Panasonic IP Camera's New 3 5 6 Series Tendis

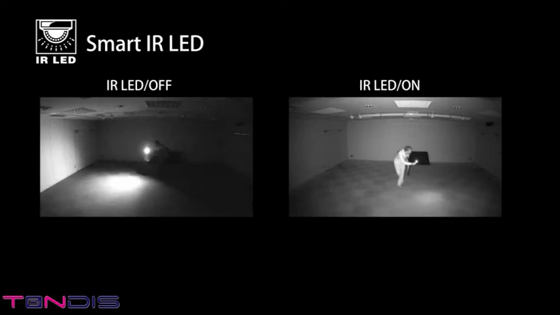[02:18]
images can be made visible using infrared LED.
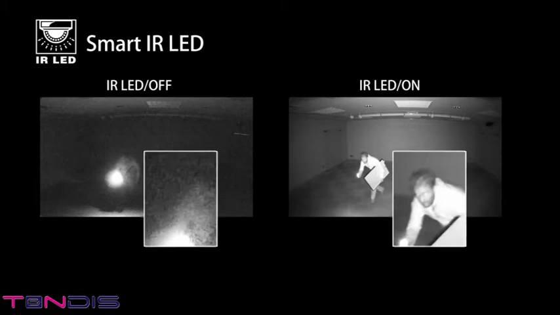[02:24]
Movement and people's faces are visible under zero lux environments. The 6 series dome cameras come with a standard built-in Smart IR LED.